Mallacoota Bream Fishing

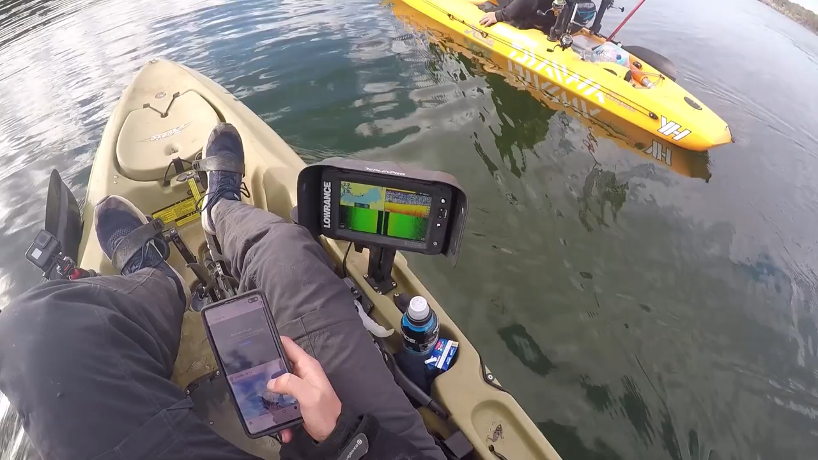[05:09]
Looks like there's a school out to our right here.